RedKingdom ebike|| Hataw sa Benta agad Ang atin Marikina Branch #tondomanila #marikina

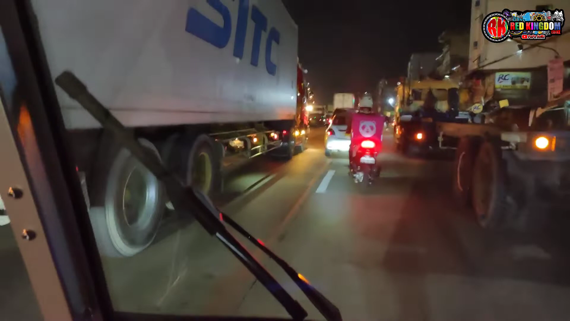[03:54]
So ayun mga kaibike, nandito na tayo sa May Tondo. So dito tayo sa May Pier ngayon mga kaibike, medyo kapita. So medyo malapit-lapit na rin naman tayo sa bahay ng customer.
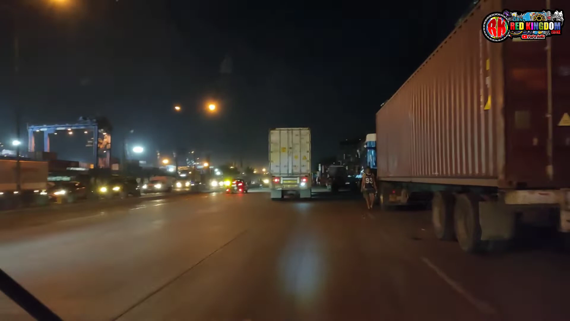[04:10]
So ayan, nandito lahat ng mga container na galing ng ibang bansa ng ano, mga shipping, yan, nandiyan lahat.